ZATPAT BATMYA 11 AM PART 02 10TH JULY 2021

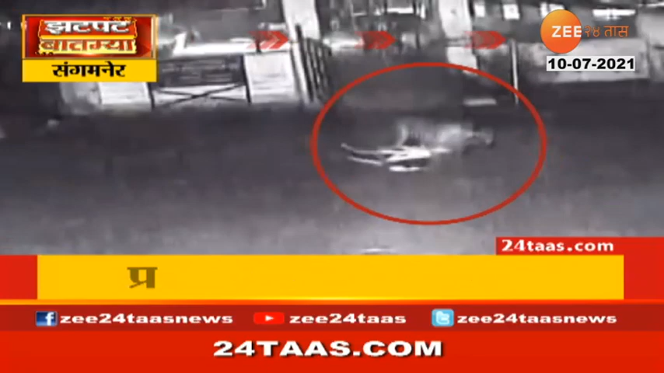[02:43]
संगम दे तालूकेद विप्टा आजी दहशत वाडली है साइखिंडी शिवारत ल्या जीवदया पांजर पोच्छा आवाराद विप्टा में का कालवडी चा फढशा पाडला अनी सेसी टीवीत विप्टा ची ही सभी दुरुशे चित्रिद साली है दोन द्यूसन तुरीज विप्टा